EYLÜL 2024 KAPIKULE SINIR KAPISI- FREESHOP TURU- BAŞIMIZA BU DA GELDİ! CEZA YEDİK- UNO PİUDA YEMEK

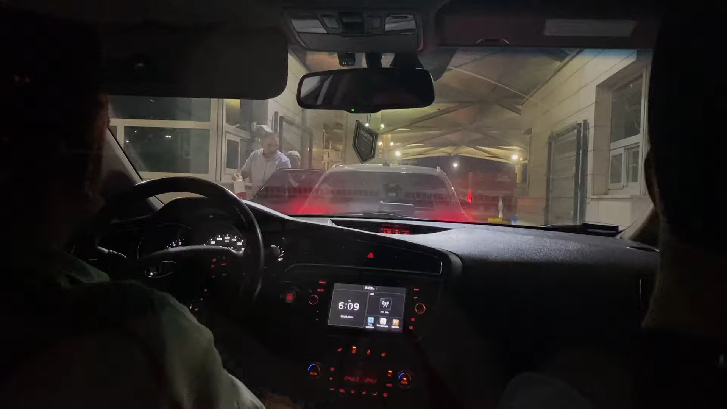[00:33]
Saatlerimiz 6:10 geçiyor ve sınırdayız. Sınırlı kalabalığı göstermek istiyorum size.